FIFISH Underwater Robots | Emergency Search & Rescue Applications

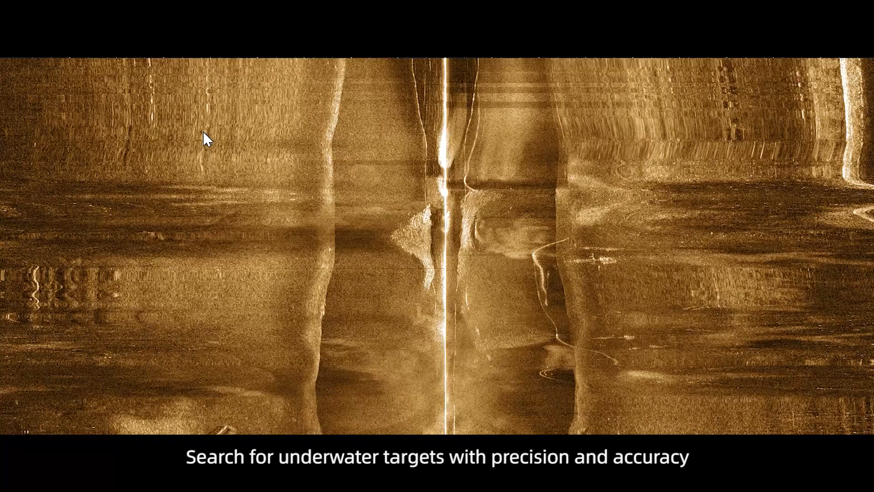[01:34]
Search for underwater targets with precision and accuracy Without being affected by the unpredictable subsea visibility